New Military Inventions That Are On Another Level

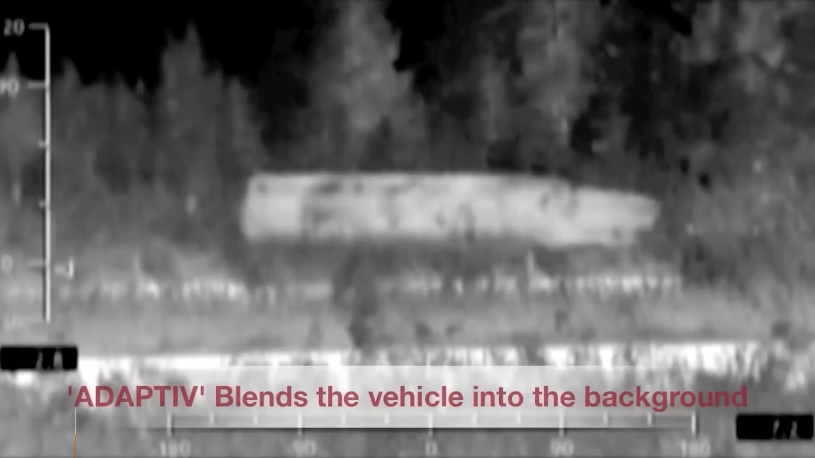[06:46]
swedish startup has managed to create an anti-technology that camouflages military equipment from such rays it is a kind of invisibility cloak that makes an apc or tank invisible to the infrared spectrum
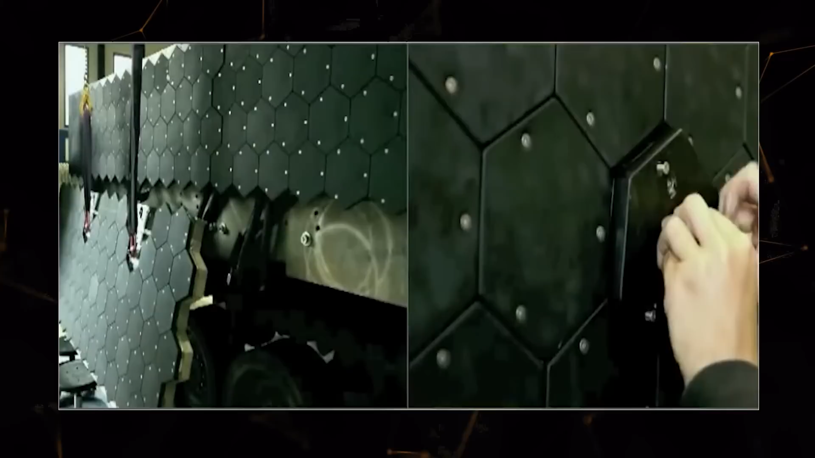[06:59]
the technology is based on hexagonal semiconductor panels that
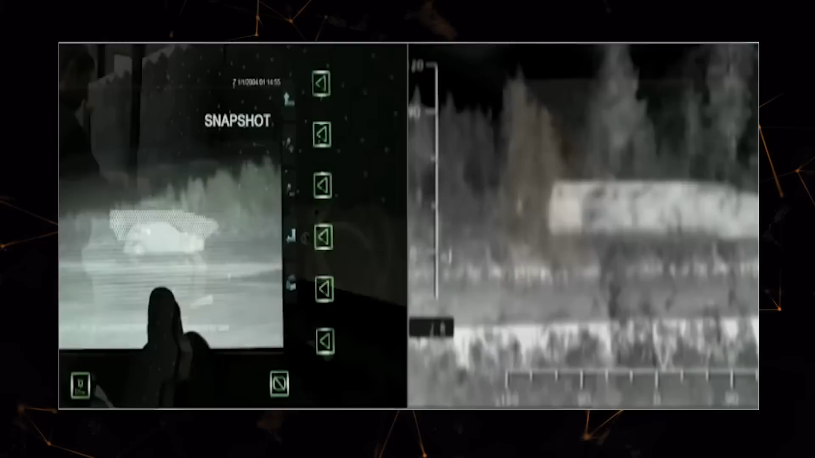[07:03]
create a shield they are powered by the onboard network and change their temperature to match the surroundings as
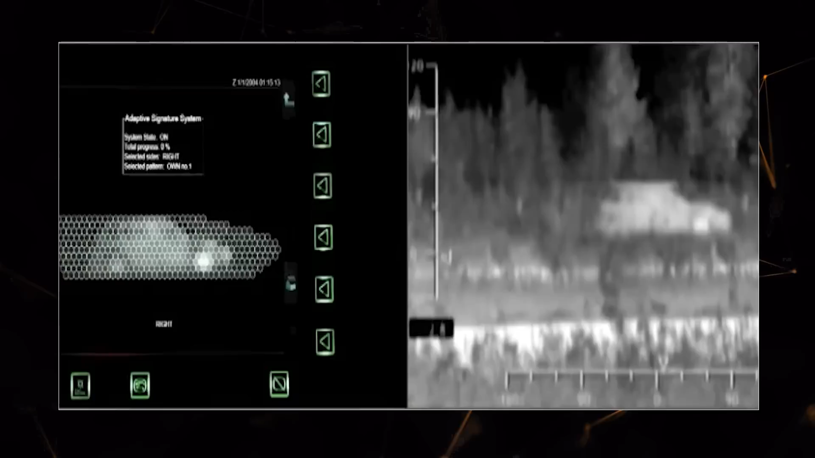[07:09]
a result military equipment can be camouflaged as a large rock or
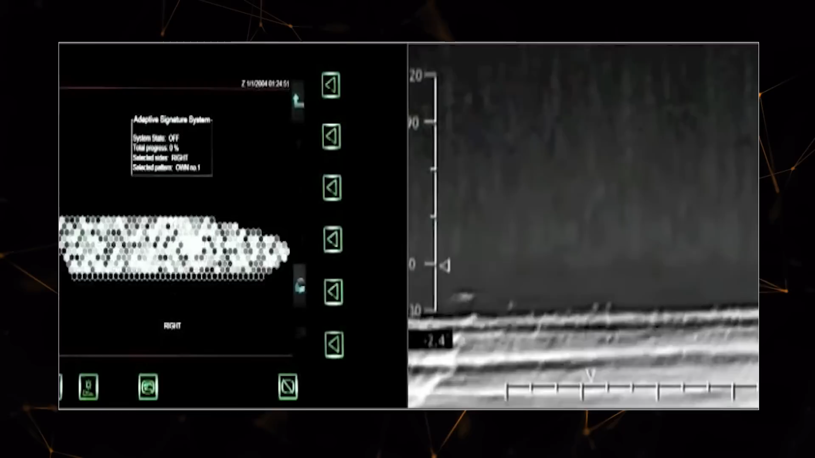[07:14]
civilian vehicles for detection devices the metal construction provides sufficient strength so these panels offer additional protection to the crew from shrapnel